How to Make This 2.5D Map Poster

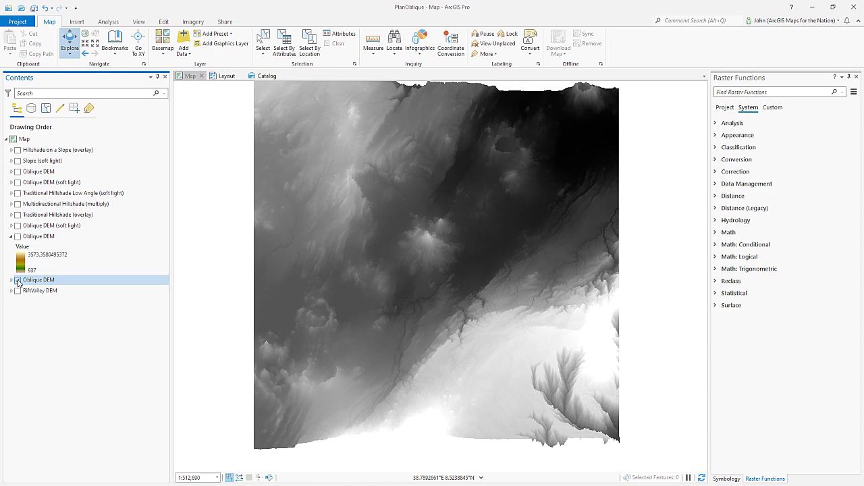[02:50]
Instead of just a regular black and white plan oblique, I've given it this elevation themed color scheme. It's called elevation number eight. Number eight.
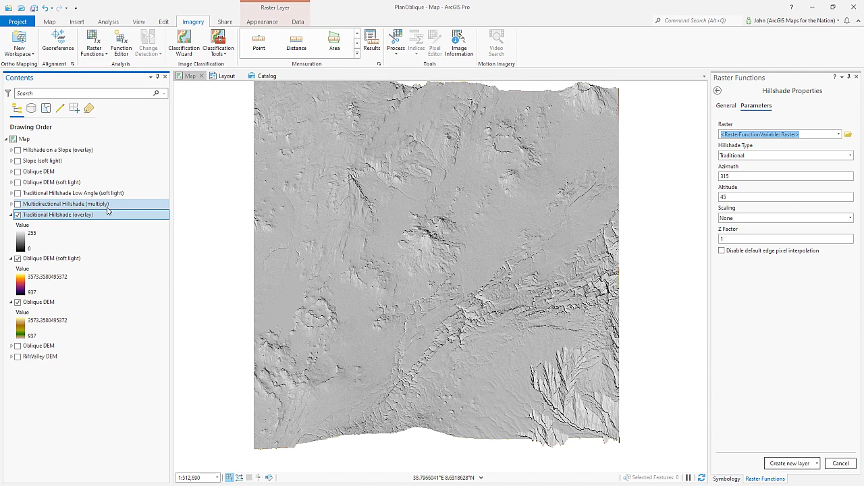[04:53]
direct sunlight in this modeled hillshade. And in order to bake these tones into the hues and colors down here, I just make an overlay blend mode. Instead of normal, I'll choose overlay. Now, instead of covering it up fully,
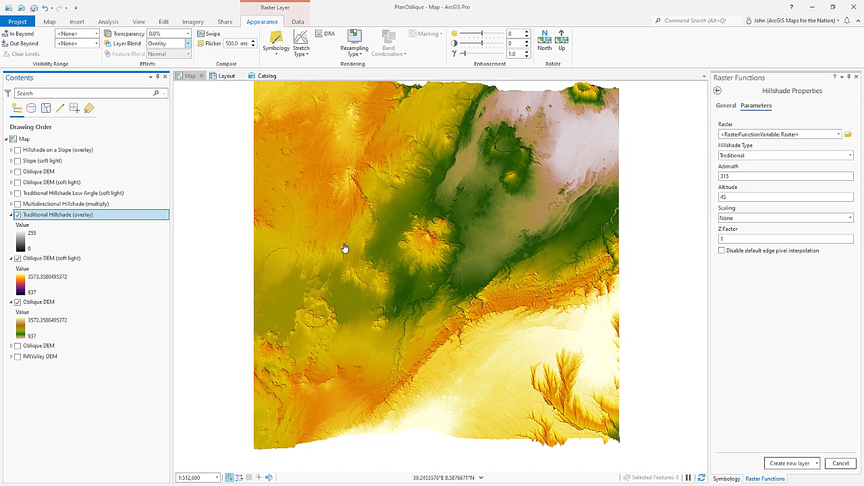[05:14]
it's just cooking the darkness and lightness into the underlying colors. We're stacking up layers. We're applying blend modes through experiment experimentation. And frankly, we're having a great time. Let me zoom in a little bit for you.
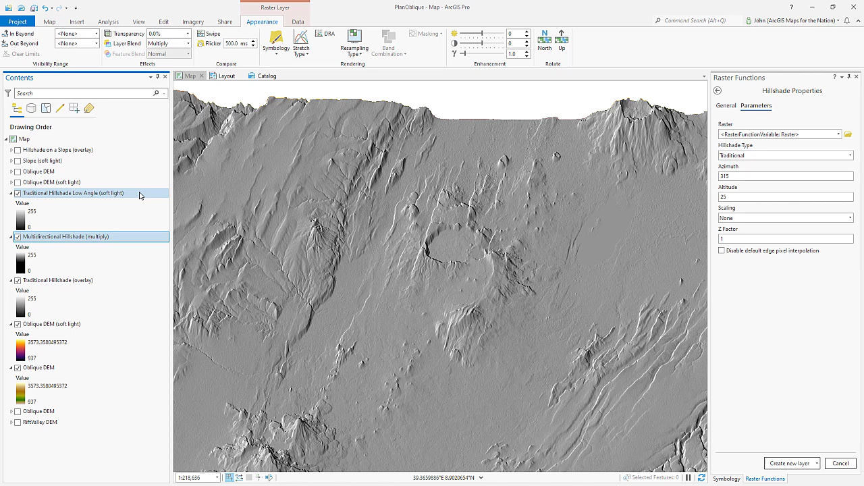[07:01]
When I run it, it looks like this a little bit deeper, darker shadows, a little bit more dramatic. And I want to bake this, of course, into all the underlying layers too. So this time, I'm going to choose a soft light blend mode. Soft light. There. And soft light uses the lights and the darks. And so I've brightened up some of the more extreme sun bathed illuminated areas. It adds a little bit of a richness and texture that looks kind of cool. We're just stacking up a bunch of hillshades so far.
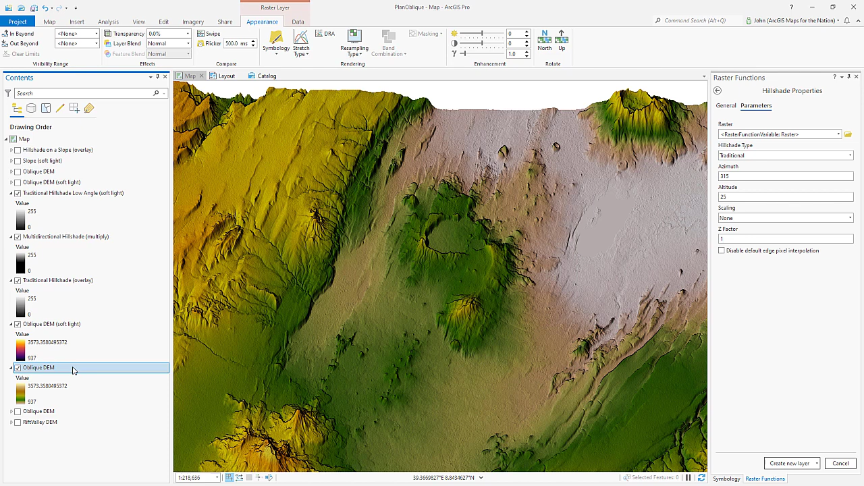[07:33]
I've taken this original oblique elevation model and I made a copy of it and I dragged it all the way to the top of these layers. And this isn't a hill shade or anything. This is just that elevation model. I've made it black to kind of a tan color because I want to darken these areas in the valley and boost the lightness of the areas at higher elevation. Just a general elevation based
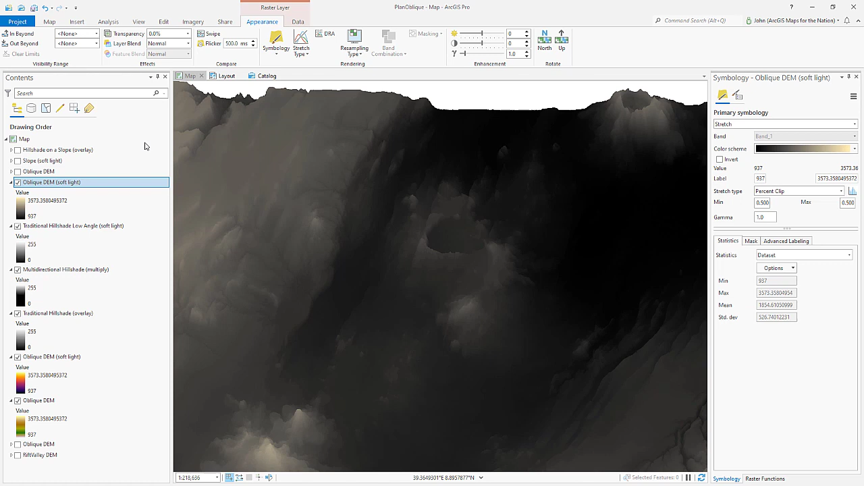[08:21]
The sunlight that they do get is incidental and the higher areas are bathed in direct sunlight. So I want to try to replicate that. I'm thinking about how the real world works when I'm doing this. So for my layer blend mode, I'll choose soft light. There. Now the lower areas are darker. The higher areas have this kind of lightness boost. And once again, I'll duplicate that original, just the elevation model and I'll drag it all the way to the top. And this time I'm going to do something kind of interesting. My color scheme is going to be semi-transparent white at the lowest elevation models or at the lowest elevation areas.